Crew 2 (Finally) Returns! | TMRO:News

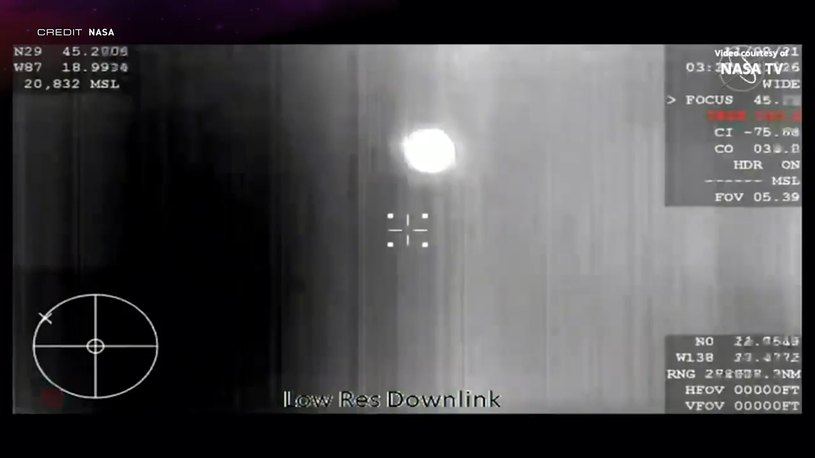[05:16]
Following another eight hours in low Earth orbit the capsule re-entered the Earth's atmosphere nominally.
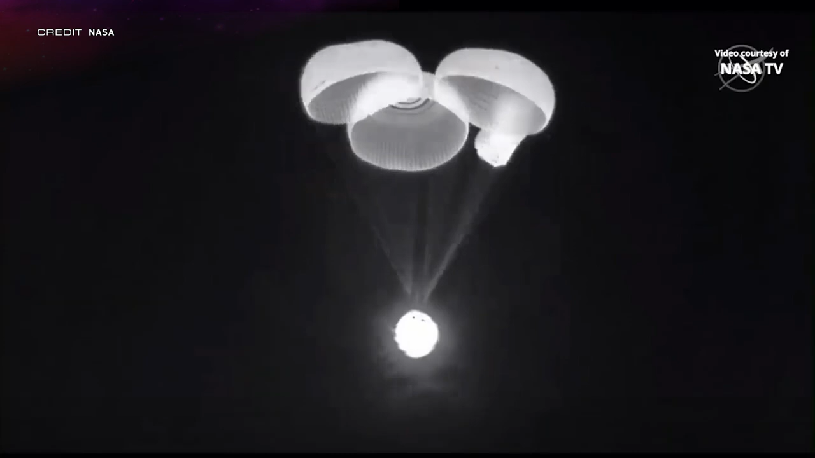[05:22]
The parachutes deployed will be at one of them opening a little bit slower than usual and at around half past three in the morning
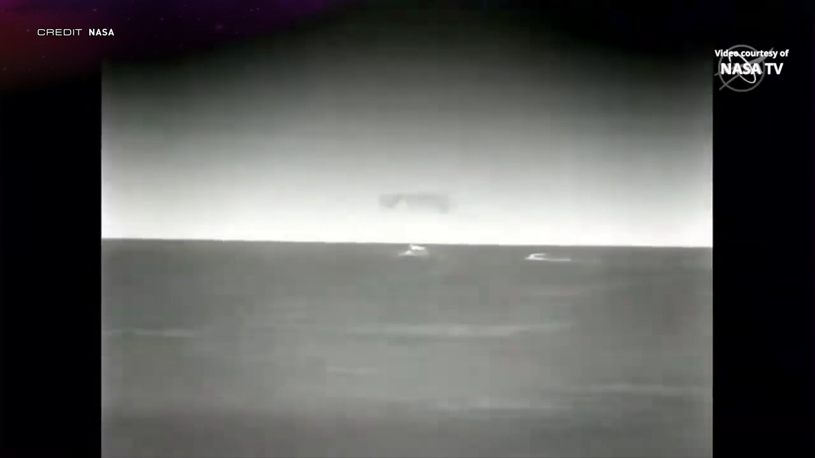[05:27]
UTC on November 9th the spacecraft splashed down in the Gulf of Mexico. Coming up over the next seven days we have Rays 2 on an Epsilon,